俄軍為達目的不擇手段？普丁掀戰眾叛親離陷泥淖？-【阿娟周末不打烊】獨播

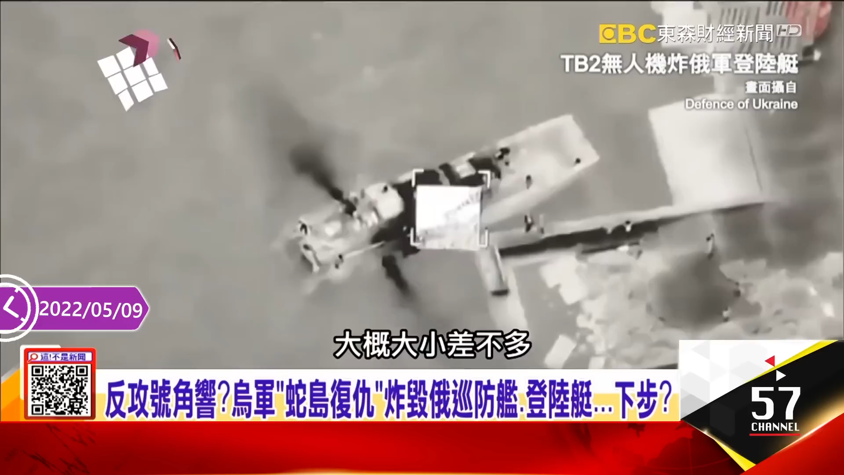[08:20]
那击毁我们看到这个画面就是 这样，这就是他当时击毁他的画面， 也是非常的精准哦。其实 TB2 的无人机让这个国际看到都觉得说哇，它的性能确实是非常的好哦，那攻击都很精准。
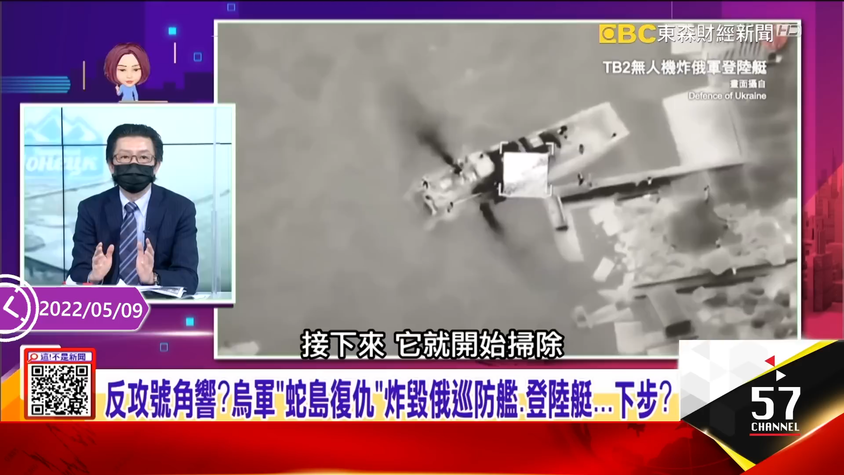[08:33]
先把它击毁之后，接下来哦，他就开始扫除岛上本来俄军部署的包含像道尔 M2 型的这种防空战这个防空战车，
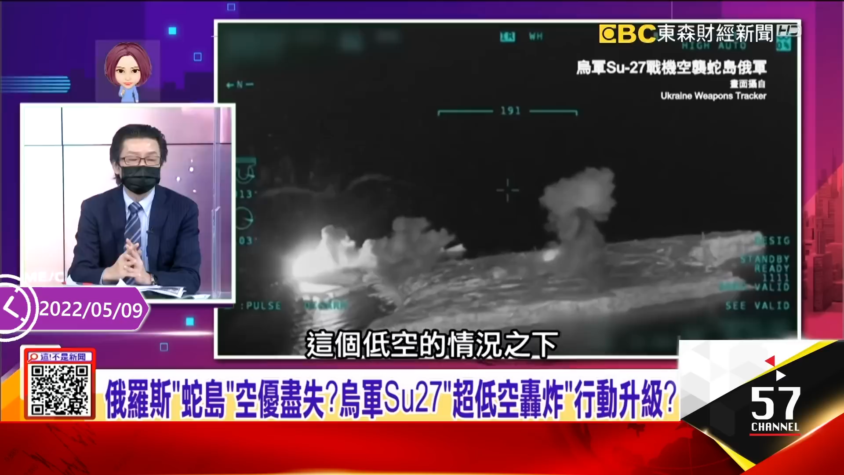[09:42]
如果对方还有防空飞弹的话，非常容易把你击落。所以你看它投弹的过程中，它同时也释放所谓的热液弹，非常快速的。你看，等于这个岛没多大，
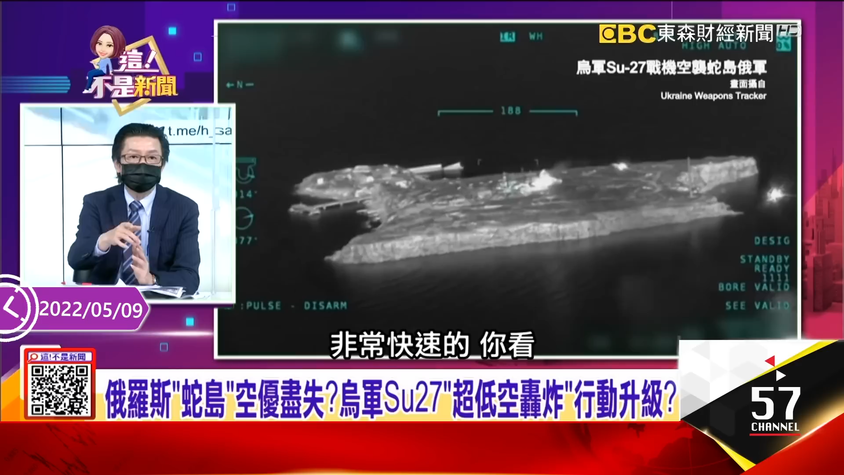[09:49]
马上这等于说空投的炸弹就把它给重要的据点给夷平哦。那当然，因为先前的道尔的防空飞弹已经被摧毁，所以他们才敢做如此大胆的这一个投弹的动作。那你看这个画面又是无人机拍的，所以等于 TB2 的无人机应该是全天候都在那里紧盯着蛇岛所有的战况哦，而且把它这个每一个过程全部录下来。这公开给国际甚至乌克兰内部看，对乌克兰内部的军事士气其实非常鼓舞。还有另外一个画面是直接无人机也可以透过空中的打击对地面上俄军的米八直升机哦，
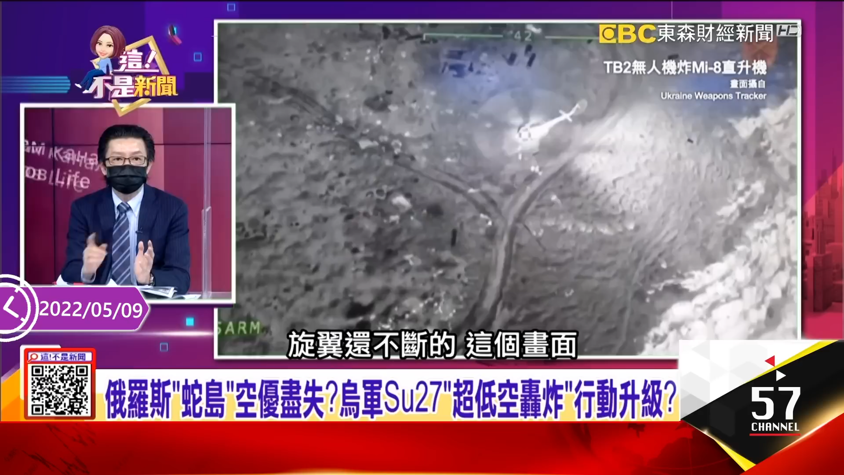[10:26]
你看到它这个没有关机，旋翼还不断的这个画面，旋翼还不断，对对对对对对，它为什么这个降落的时候旋翼还没有这个关掉，没有关机？